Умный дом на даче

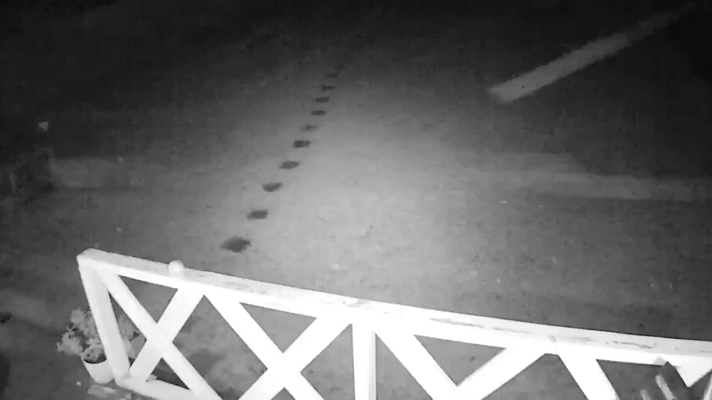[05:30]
Наша уличная камера постоянно присылает нам ложное срабатывание на снег, на дождь, на комаров, на прочие неопознанные летающие объекты.